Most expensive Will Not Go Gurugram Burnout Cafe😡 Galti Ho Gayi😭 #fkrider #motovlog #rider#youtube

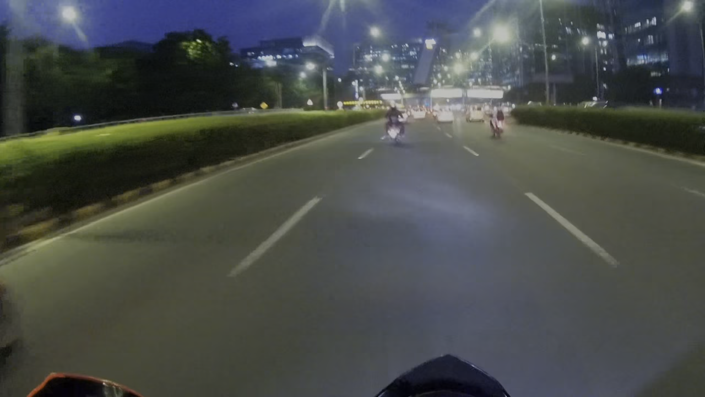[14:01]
हैं पर यह बाई नौएडा है नौएडा ग्रुक राम है कि आई जाम में फच चुके हैं बहुत बुरा यह देखो बाई साथ जाम किता गंदा लग रहा है इसरे यार